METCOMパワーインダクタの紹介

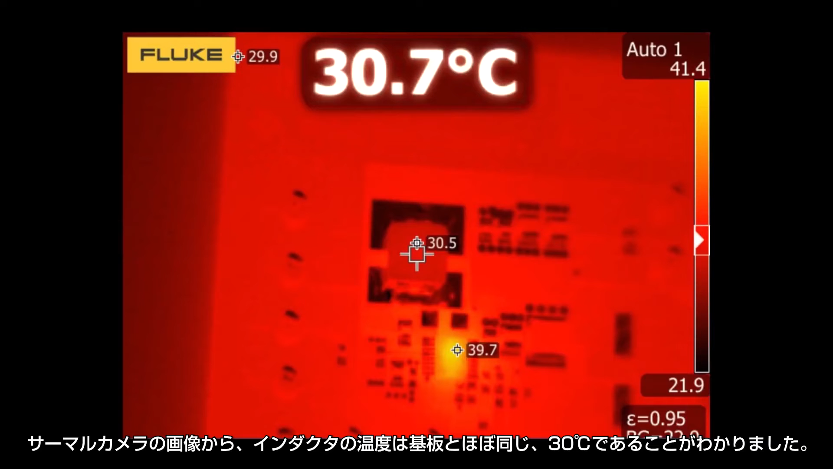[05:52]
On screen: spot 30.7°C
The thermal camera measures the inductor to be relatively the same as the board temperature at 30 degrees Celsius.